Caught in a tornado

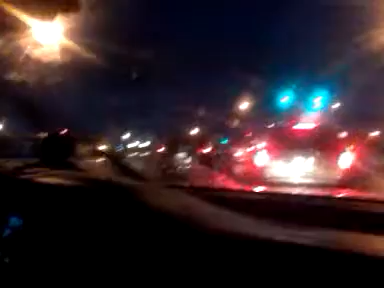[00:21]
Riding high! It's like so dark, it's been so clear that way, it's like messed up. And that's what it looks like on that side. Sirens went off about 20 minutes ago. Haven't seen anything but rain so far, not even lightning. Wait, is that it over there?